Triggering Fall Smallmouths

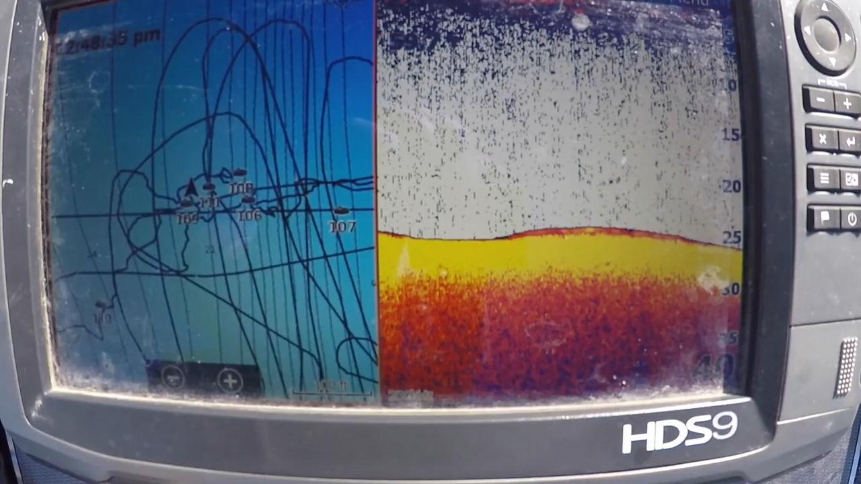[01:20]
turn around and make really accurate casts to them I mean shoot you and come up here I see there's clouds of bait
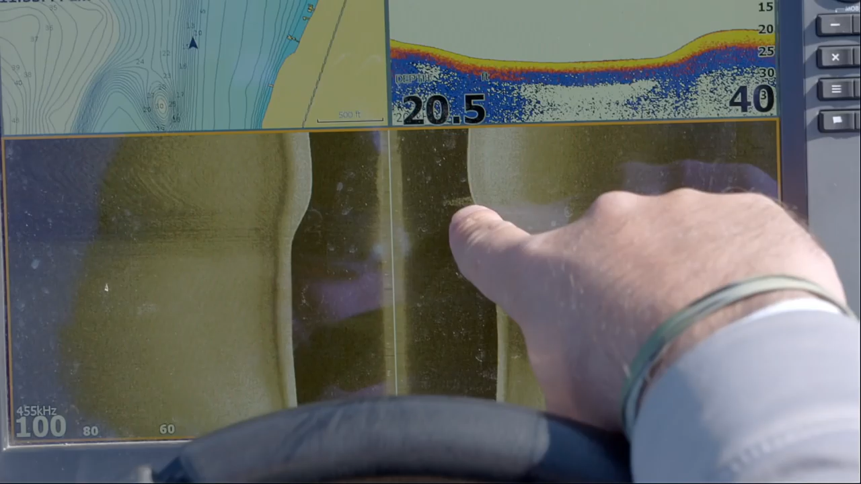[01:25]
and some pretty good boulders and that's where you're gonna find big smallmouth the setup for throwing a jigging wrap is pretty straightforward I like a spinning rod